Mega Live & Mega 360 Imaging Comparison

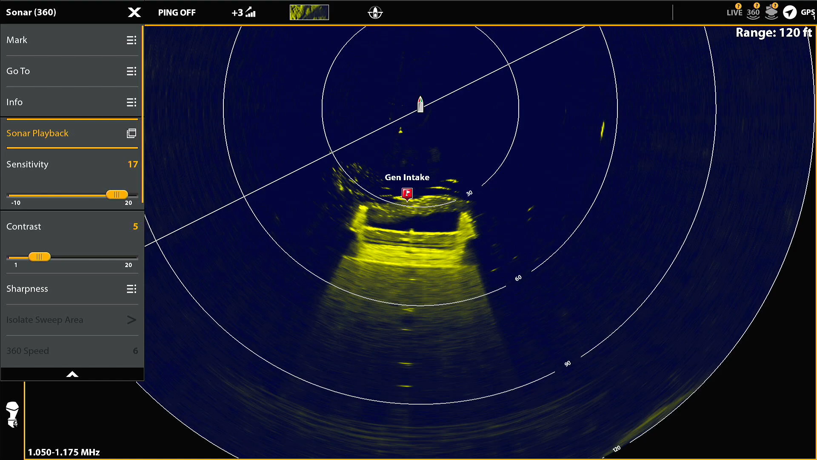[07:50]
So in this sonar recording, you'll see already that it's, it's a lot weaker down toward the periphery, down towards the 120 foot. And I've got the sensitivity all the way up to 17 at this point and the contrast at five. And you'll also see that I'm getting some clutter or some returns on the periphery, some cloudiness because I've got it turned up so high. You'll also see that you're not seeing quite as many fish.
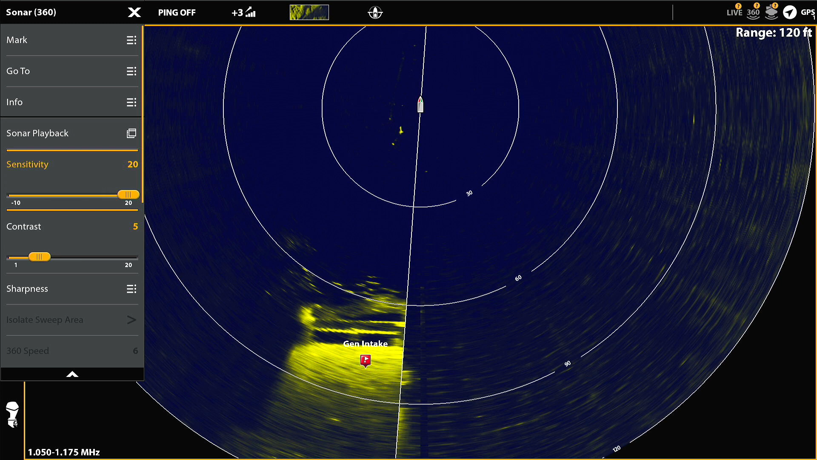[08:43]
Now I've got sensitivity all the way up to 20. You see a lot of artifacts around. And again, this is the main reason I like 455 kilohertz for the kind of fishing that I do, which I'm not as interested in the overall quality as I am finding the fish.
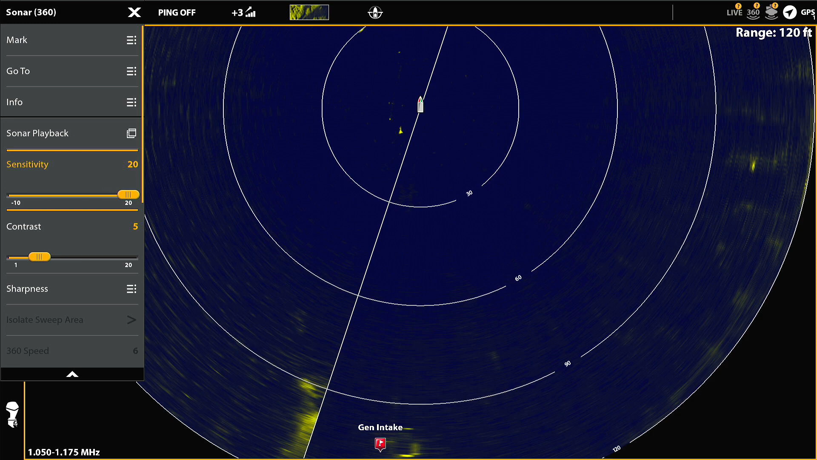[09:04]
So now we'll see all the way out, it disappears off to the edge. So that brings us to a close.